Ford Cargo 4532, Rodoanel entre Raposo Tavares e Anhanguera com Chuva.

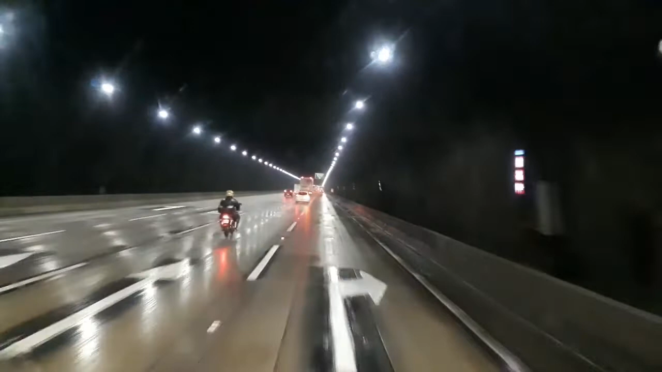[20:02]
certinho Vocês conseguem Fazer o Troca de marcha certa Então aqui turma Uma faixa da direita Para quem vai entrar Na Henguera Faixa da esquerda Essa Sexta faixa Para quem vai tocar direto Para Bandeirantes Beleza? E aí E aí É E aí